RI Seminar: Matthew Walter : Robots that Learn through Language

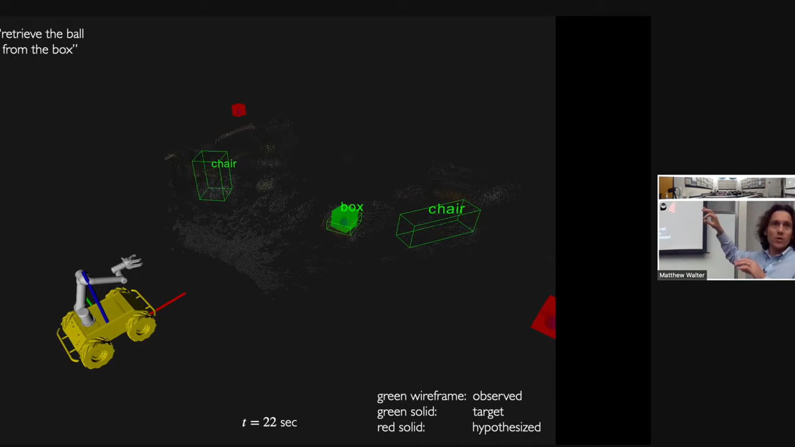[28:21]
Hypothesizes different locations for boxes. Some of them have balls. And what I'm visualizing here might be difficult to see. But in red are, you know, again these are just a few of the particles, but different hypothesized locations for a box. Thanks. Different hypothesized locations for boxes that contains balls. And the one in green is the one the policy has chosen.
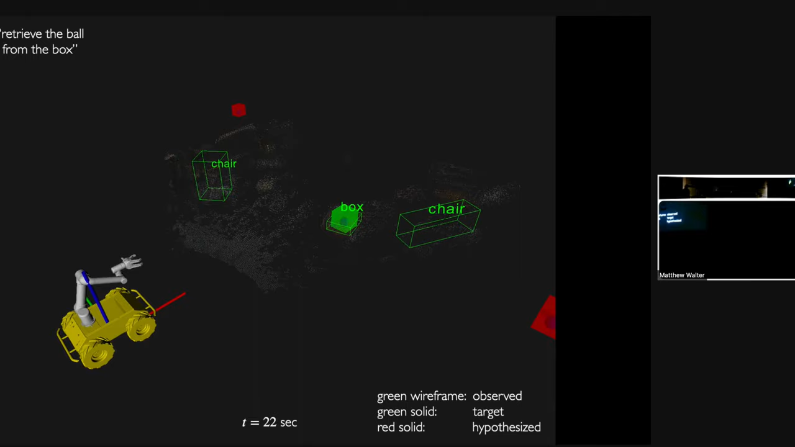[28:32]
You know, in this case probably because it's the closest. And it gets there. It sees that it's a box. So now it actually sees that it's a box. It's going to look inside. So it has a camera on the end effector. It's going to peek down, look.
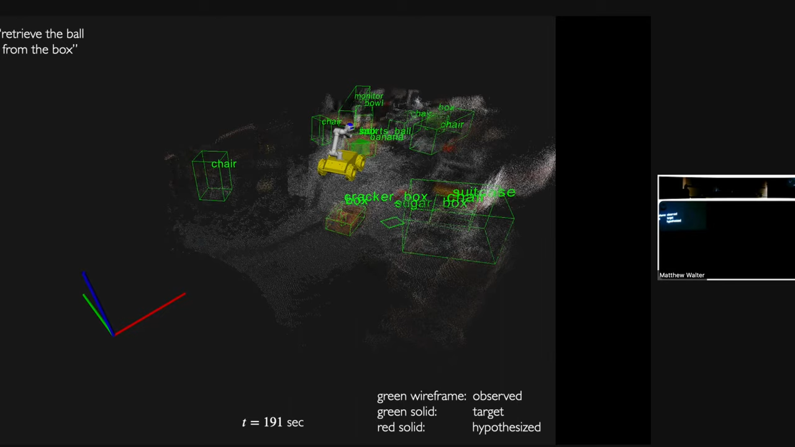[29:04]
Finds the ball and then comes back and retrieves it. And so we've done a bunch of these settings in various environments. Different types of manipulation tasks where it doesn't know anything about the environment starting out.
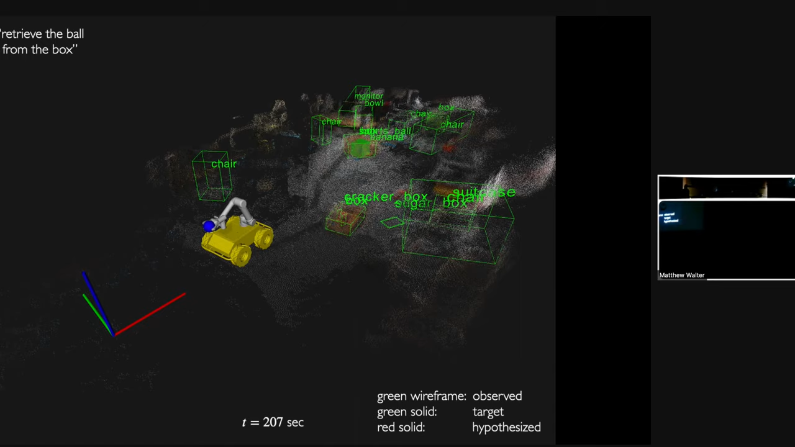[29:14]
It has to exploit language to hypothesize the world and then update this distribution as it navigates. Okay, thanks.
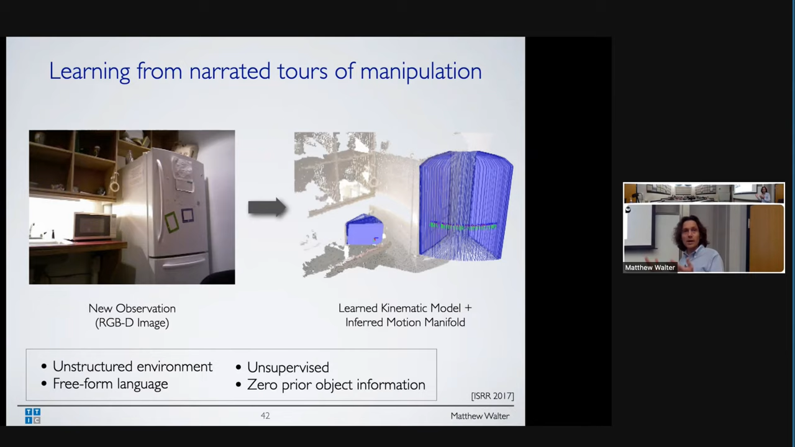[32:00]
Again, the idea is when the robot comes back to this environment or ideally a different environment, it's able to see these objects. And, okay, I know how that thing works. It's going to hypothesize how it would go about interacting with that object.
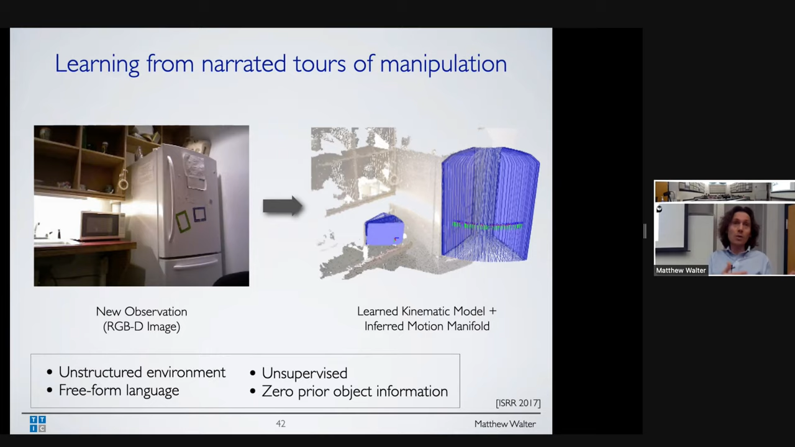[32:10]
And these models are all probabilistic, so you can imagine, as the robot interacts with them, it can refine this model online, you know, continuously learning from experience. So it's learning this motion manifold. Okay, so again, what makes this challenging? Scene clutter. I don't know anything about the objects. I don't know how many parts there are. I don't know how they're connected. I don't know where they are versus background or versus the human.
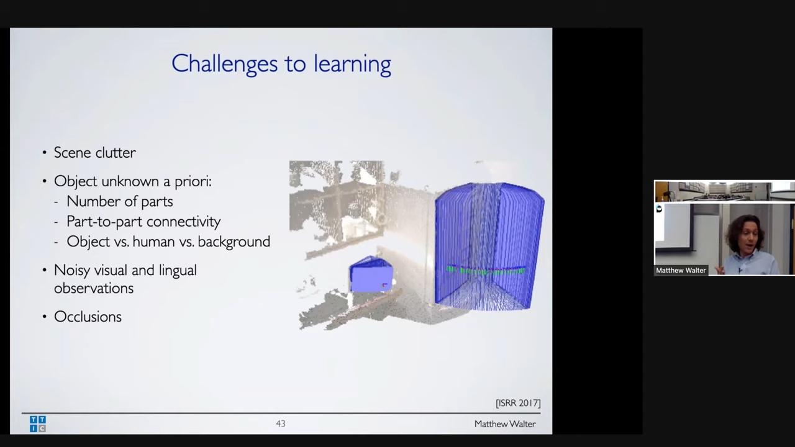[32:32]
Again, really to the robot, it's just a collection of RGBD points in an image or sequence. There are occlusions, et cetera. So, again, there's been a lot of work. Again, this is old work by today's standards. So Dove Katz did a lot of the seminal work in this. And there's been more recent work with neural methods trying to do this, typically assuming one degree of freedom. And with often, in some of the approaches, at least, George Conadaris has done some. I believe his is where they have supervision. Or maybe it's Scott's. Anyway, where they have supervision, so they know during training what the model is.
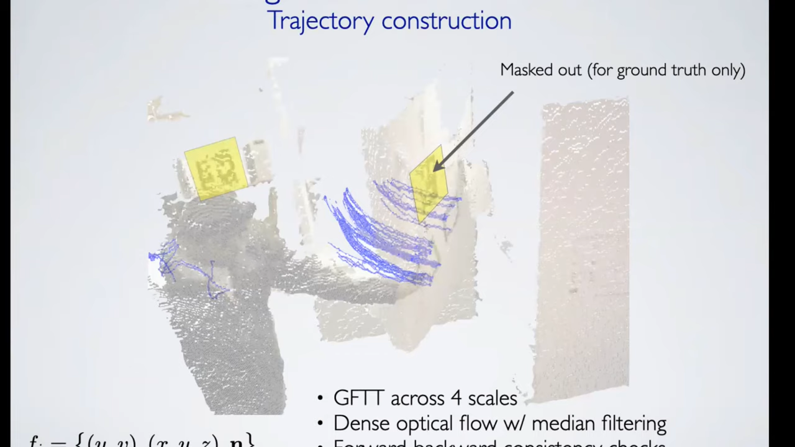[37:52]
Good features to track. That's what we're using here. With dense optical flow. Some filtering. And we have some forward-backward for consistency. But we get these trajectories. And again, as I said here, we have the April tags.
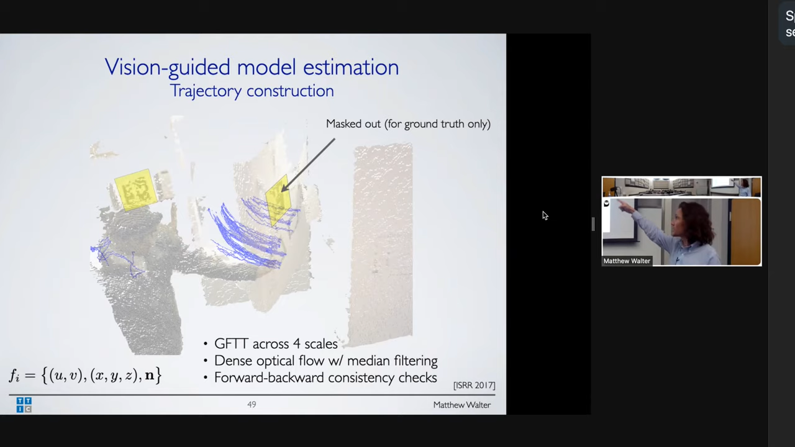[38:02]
We mask them out so they can't queue off of them. We can't get features off of them. It's just for ground truth. Again, I'll skip through this for the sake of time. But again, this is forward-backward consistency.
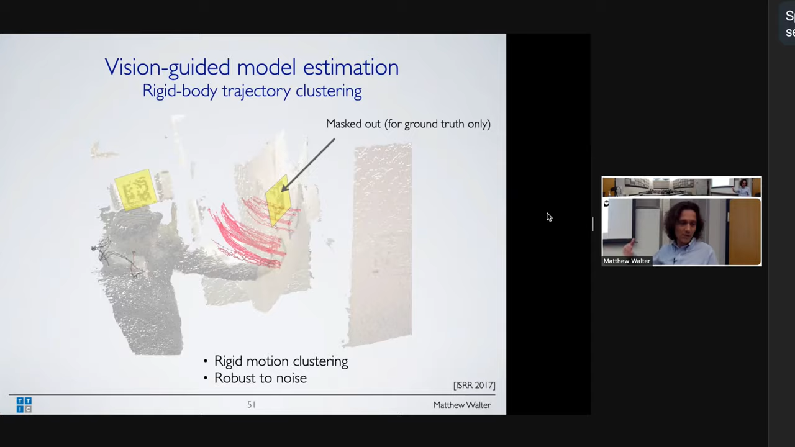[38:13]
Then we cluster these to get features that move in a consistent manner.